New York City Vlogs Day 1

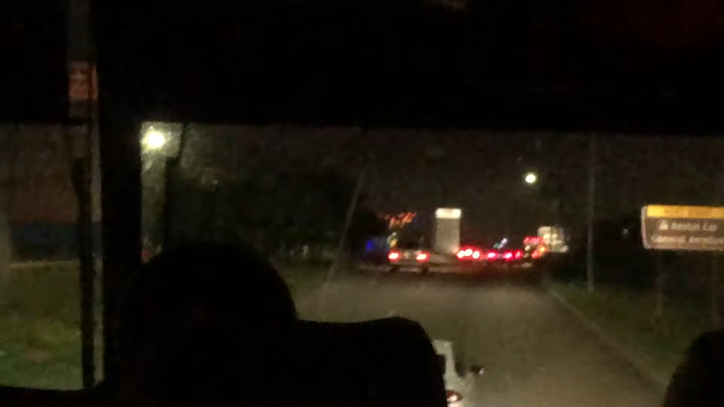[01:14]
And there's one there, and then there's another one off there to the right.